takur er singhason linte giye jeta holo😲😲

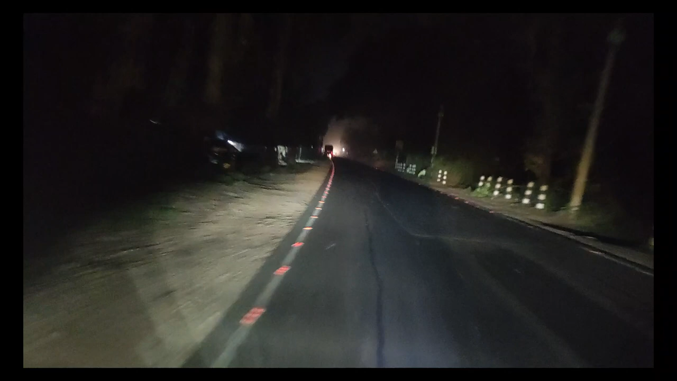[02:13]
বহরমপুরের উদ্দেশ্যে রাস্তায় জ্যাম আছে, গাড়ি অনেকেই স্পিডে চালাচ্ছে, আমিও মোটামুটি স্পিডে যাচ্ছি।
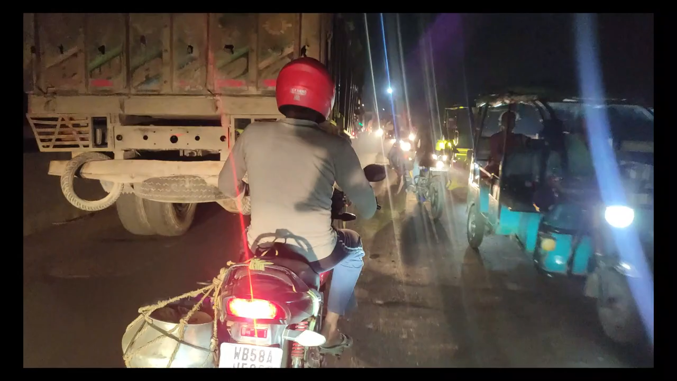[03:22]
সামনে টোল ব্রিজ তো কিছুই ঠিক করে না, এদিকে টোল তুলে চলে যায়।
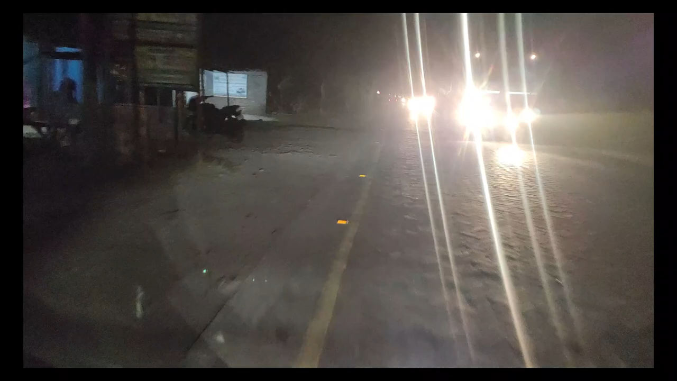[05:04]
জায়গায় জায়গায় গাড়ি তো অনেকটাই ভিড়, সে কারণে আস্তে আস্তে যাচ্ছি,
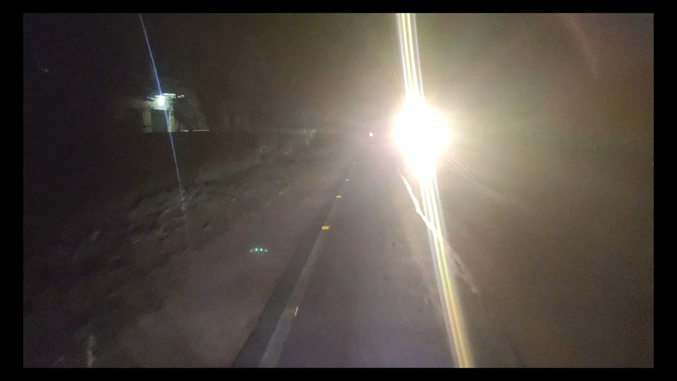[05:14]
কিছু করার নেই, তো আস্তে আস্তে যেতে হবে। রাস্তায় জ্যাম আছে, যদি জোরে চালায় বাই চান্স সামনে দিয়ে কিছু কোনো গাড়ি আসলে তো
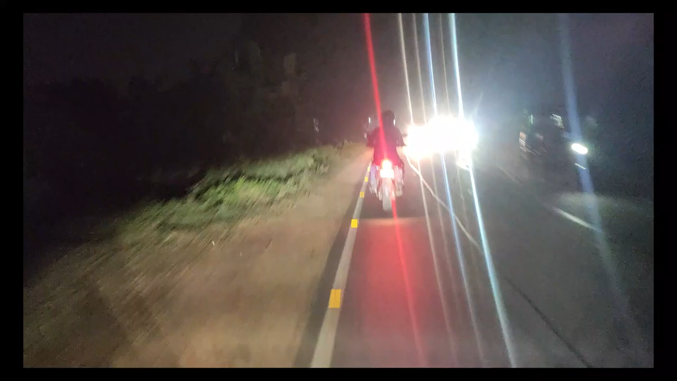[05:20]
থামাতে পারবো না, তো সেই কারণে আস্তে আস্তে যাওয়াটাই ভালো। আর মোটামুটি বেশ ভালোই ঠান্ডা পড়েছে, ঠান্ডা বেশ ভালোই লাগছে। চলো, সামনে সামনে আবার ট্রাফিক হবে বুঝতে পারছি,